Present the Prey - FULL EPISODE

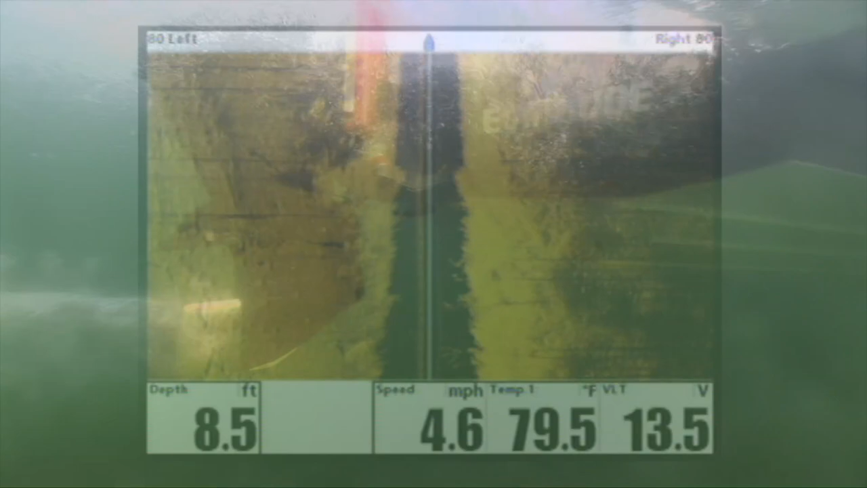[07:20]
On screen: depth 8.5 ft, water 79.5°F, speed 4.6 mph
By surveying the lip while utilizing hummingbird side imaging, you can quickly determine the irregularities in the weed growth along the edge.
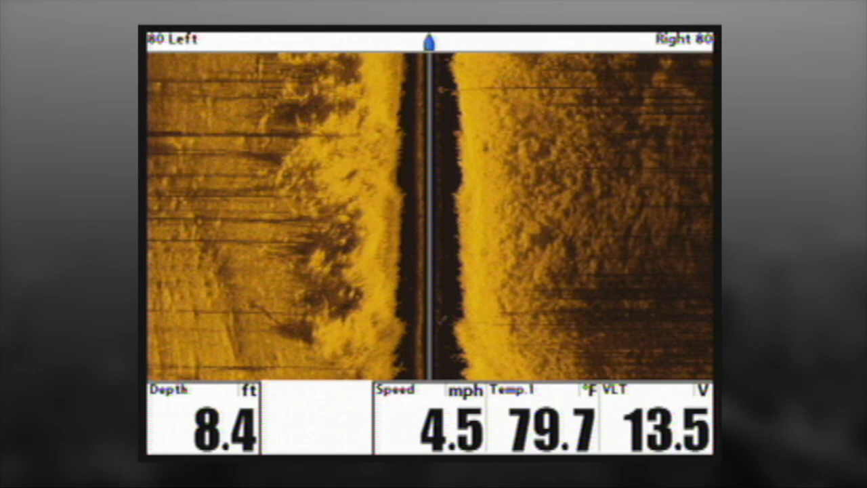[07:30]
On screen: depth 8.4 ft, water 79.7°F, speed 4.5 mph
The thicker patches of coontail, which form points where the channel dropped from 8 to 20 feet, were our key productive targets. Although you can develop a knack of reading standing timber and distinguish the channel path,
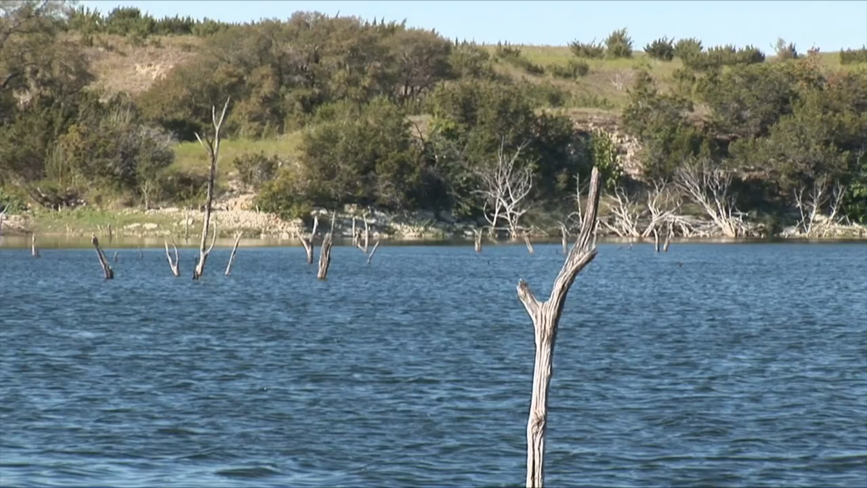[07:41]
there's no question that the side imaging
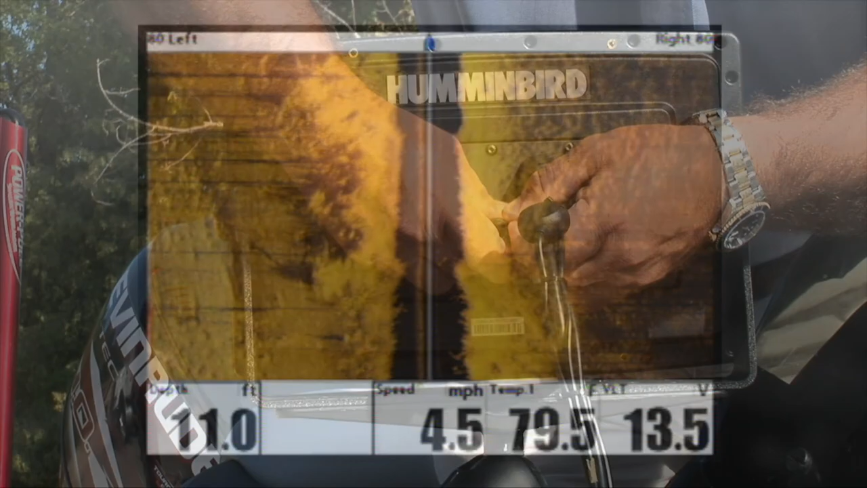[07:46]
On screen: speed 4.5 mph
certainly is an asset in pinpointing the irregular sweet spots. And when you do, toss out a marker buoy or simply create a waypoint on your GPS mapping.